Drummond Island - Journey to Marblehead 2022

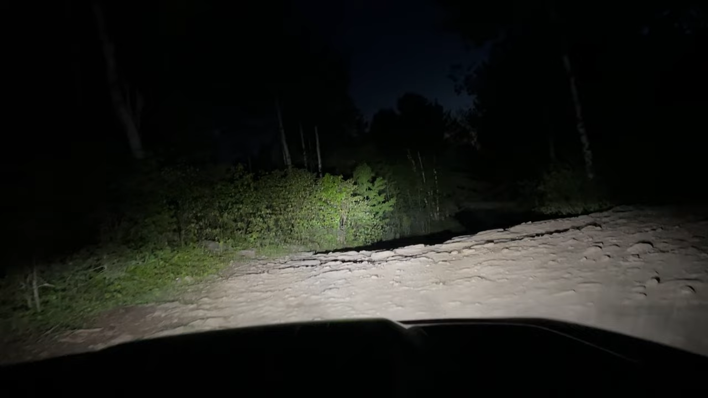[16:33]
Here we're approaching the mini steps and going down on our way out. Other than dropping the hitch on a ledge there, it was uneventful.